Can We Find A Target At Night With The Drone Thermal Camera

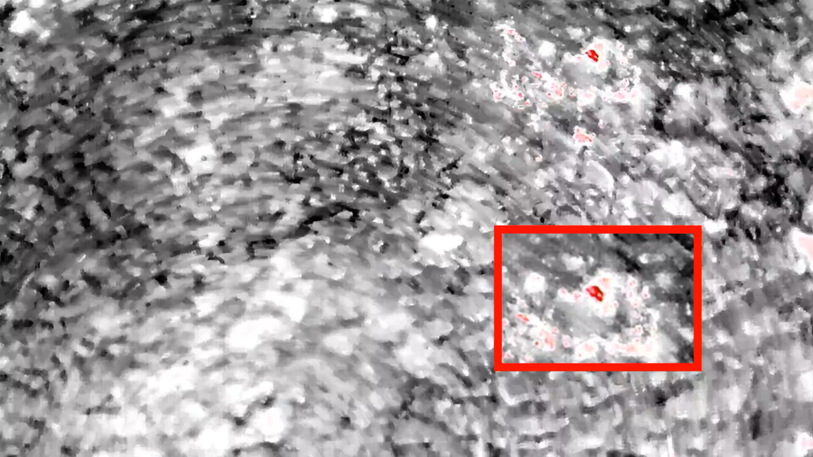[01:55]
Coming into the shot though now is a very distinct very dark red return.